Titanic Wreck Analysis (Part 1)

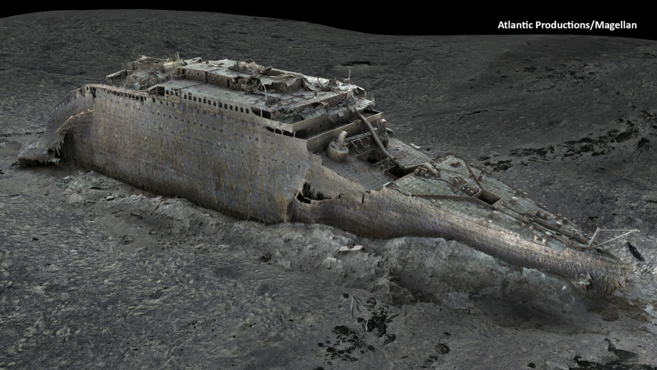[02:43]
The enclosed promenade has also began to cave in, and the sheets of metal that used to make up the enclosed promenade has fallen off near the breakup zone.
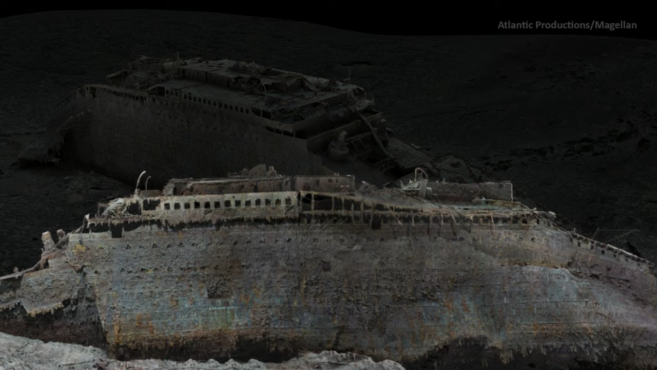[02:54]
This has now exposed the support beams that were holding up the deck above B deck.
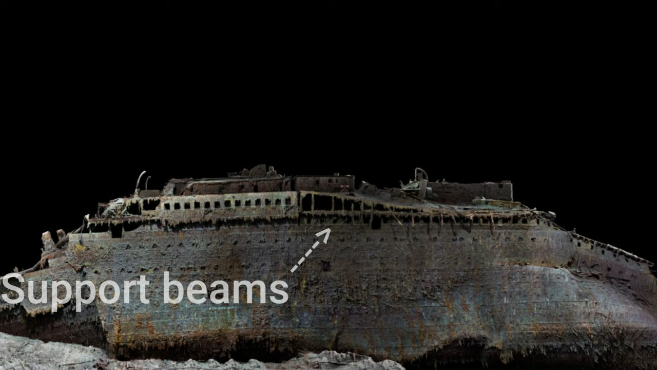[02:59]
The A deck, or what we ship historians call them, the boat deck, doesn't look much better than the B deck.